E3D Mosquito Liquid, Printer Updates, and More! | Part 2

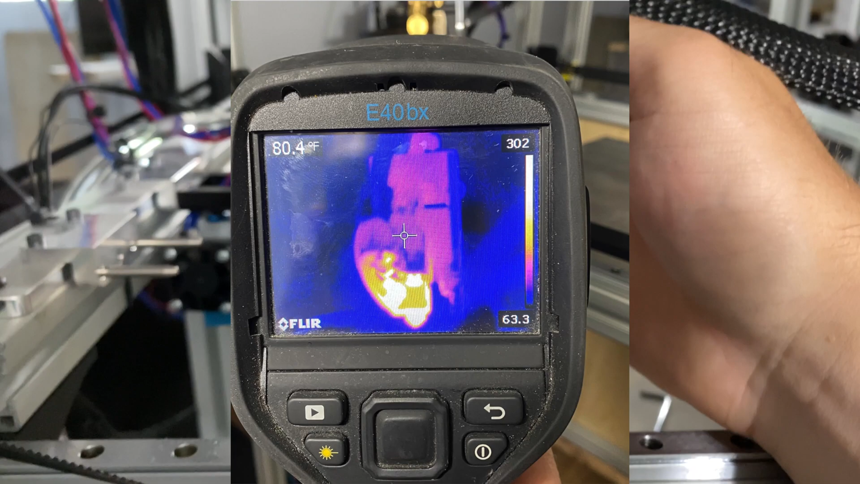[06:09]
On screen: spot 80.4°F
the thermal gun on it and the temperature of the cold zone
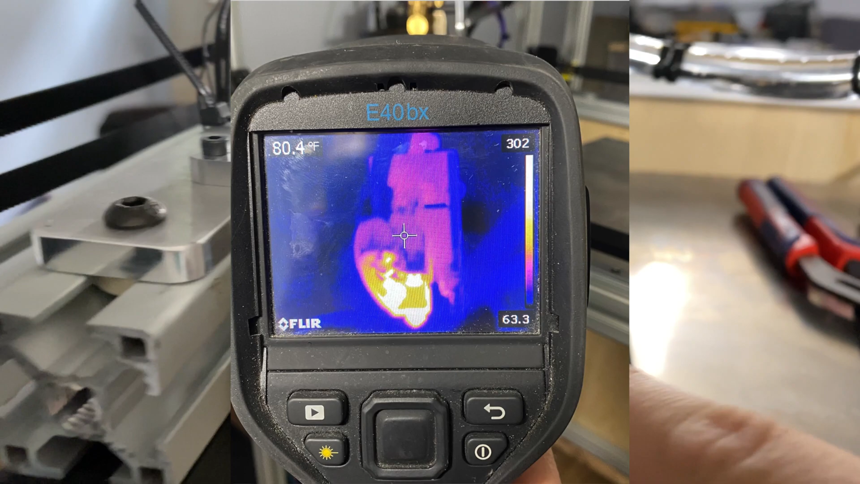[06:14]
On screen: spot 80.4°F
which was about i think 20 something celsius i'll put that on the screen but uh it's performing really well i'm really happy with